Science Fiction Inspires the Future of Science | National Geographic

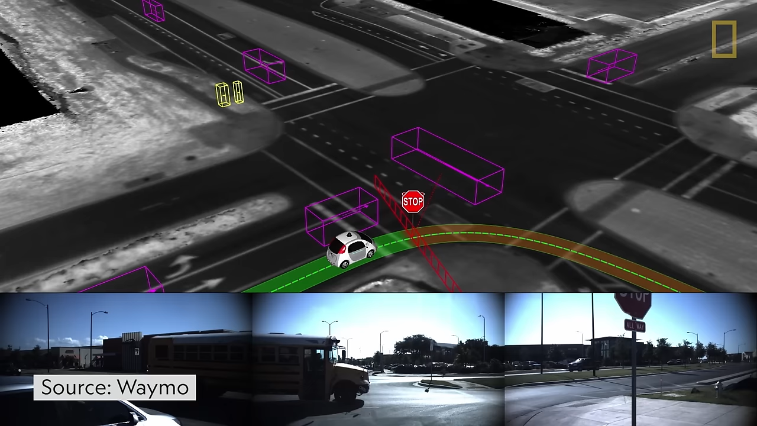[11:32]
The cars use sensors and complex algorithms to navigate, and to avoid collisions.